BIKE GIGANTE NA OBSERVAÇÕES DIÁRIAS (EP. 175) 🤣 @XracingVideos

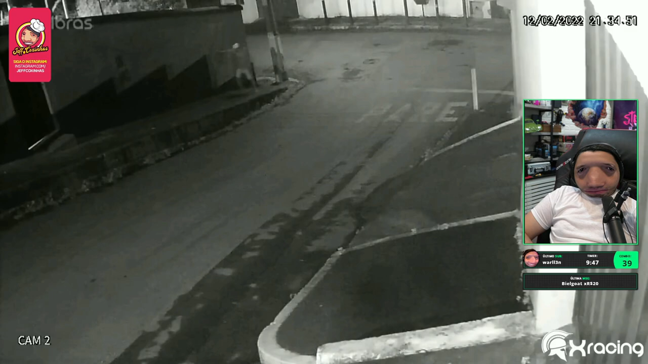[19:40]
Lá vai ele, lá vai ele. E lá vai ele, lá vai ele, lá vai. Caralho, mané, caiu feião.